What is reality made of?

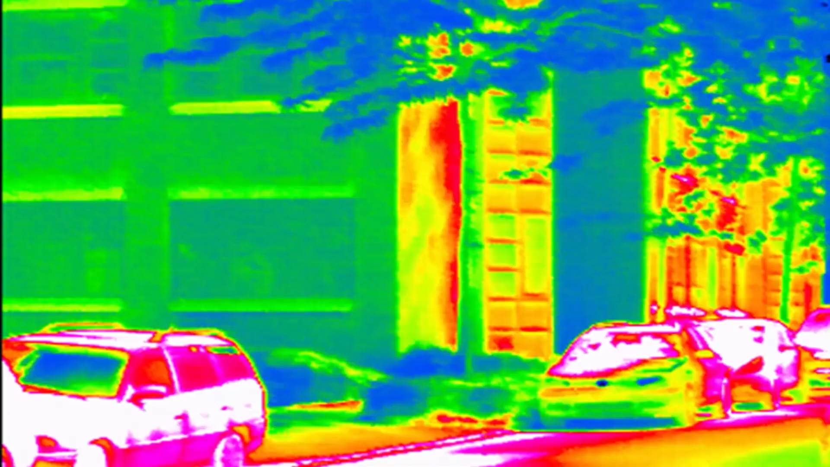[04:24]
You may think that we are capable of seeing other wavelengths, such as infrared.
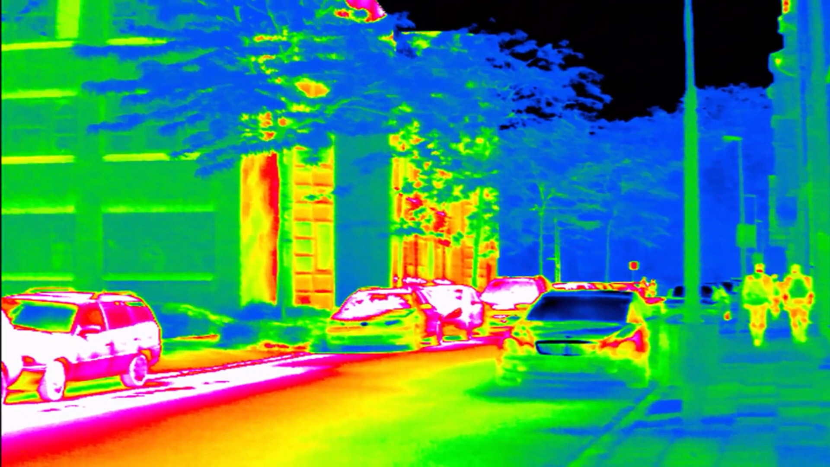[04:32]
Who hasn't seen one of those images in which the temperature of our body is represented by a scale of colors? There, a scale of colors.
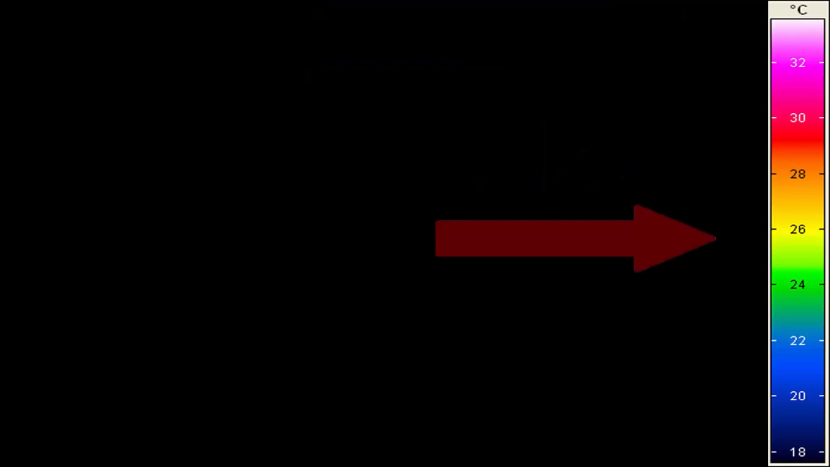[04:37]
Technology allows us to translate what we cannot see into our seven-color reality.
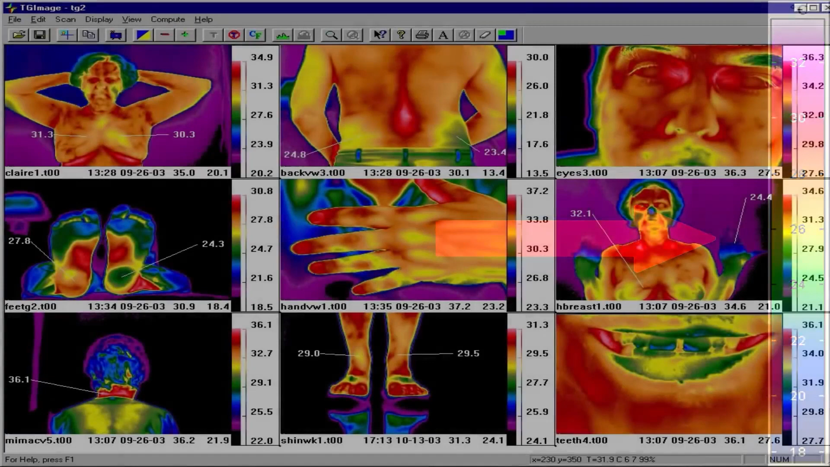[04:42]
It's not that we can see ultraviolet or infrared light. We simply have a machine that can detect it and represent it to us with our visible light, with our reality.